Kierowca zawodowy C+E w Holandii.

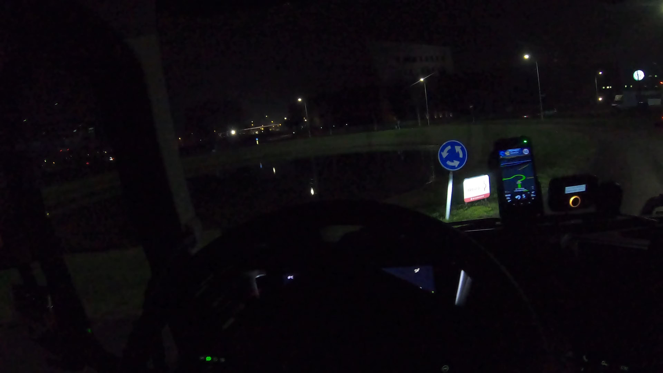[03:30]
Jak na razie Lecimy na Walwajk Dwadzieścia pięć kilometrów Pstrygmyk Fyk Łogin w tłoki I zbliżamy się do Walwajku Trzy kilometry zostały Lampki zajebiaszcze co?
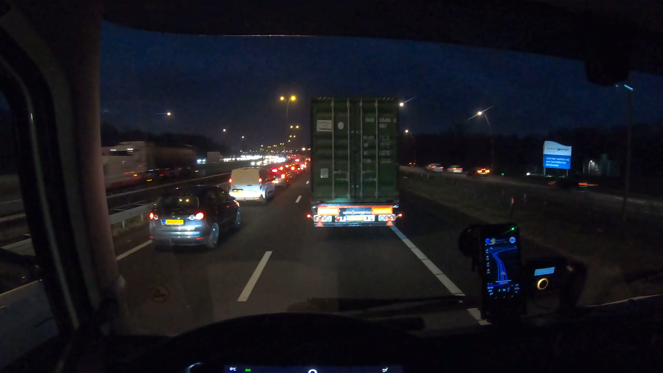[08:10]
Dobra Lecimy Powoli lecimy 58 km Zostało O A teraz mój bracik nawija